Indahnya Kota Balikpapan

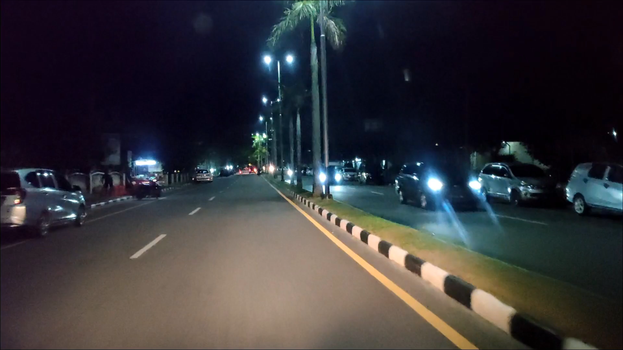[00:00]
Assalamualaikum warahmatullahi wabarakatuh masih bersama Arteloo Channel pada video kali ini kita akan mereview kota Balikpapan di malam hari saat ini saya berada di
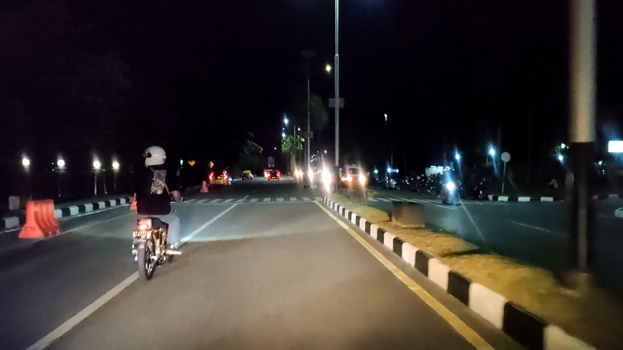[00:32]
Jalan Jenderal Sutirman Balikpapan tepatnya di kawasan lapangan Merdeka Balikpapan
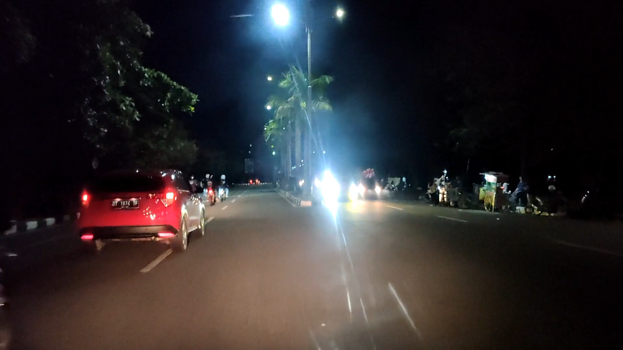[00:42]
sampai di Melawai pada video sebelumnya sudah kami review di
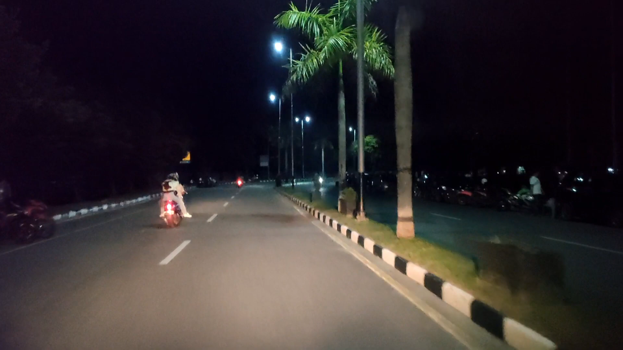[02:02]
kami mereview ini kurang lebih sekitar pukul 23.00 Wita atau jam 11 malam Wita suasana di sekitar lapangan Merdeka di Jalan Jenderal Sutirman Balikpapan ini cukup lumayan nyaman dengan situasi